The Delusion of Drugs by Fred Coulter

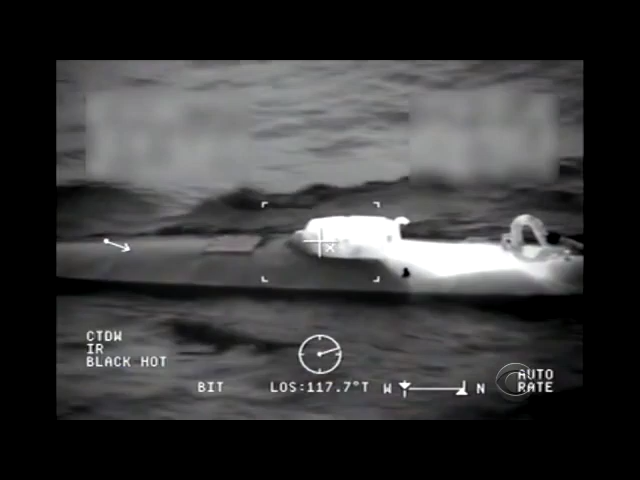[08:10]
When surveillance aircraft spotted this makeshift submarine off Central America, a boarding team from the Coast Guard cutter, Berthoff, found more than 200 million dollars of cocaine.